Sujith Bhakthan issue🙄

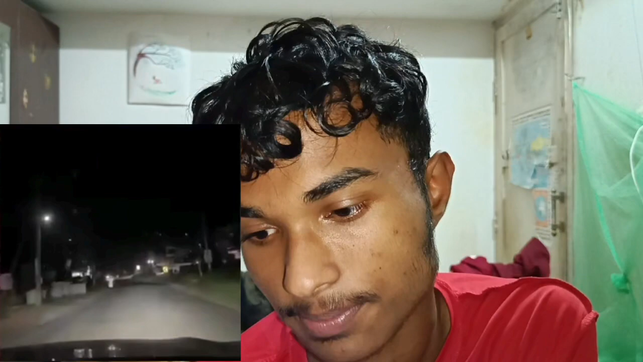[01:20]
പട്ടാമ്പി കഴിഞ്ഞിട്ട് ഷൊർണൂർ റോഡിലേക്ക് കയറി. ഇത് നമ്മുടെ കോഴിക്കോടുന്ന് പാലക്കാടിന് പോകുന്ന ഹൈവേ ആണ്. ഒരു രക്ഷയില്ലാത്ത വൃത്തികെട്ട വഴിയാണ് ഈ ഭാഗത്തൊക്കെ.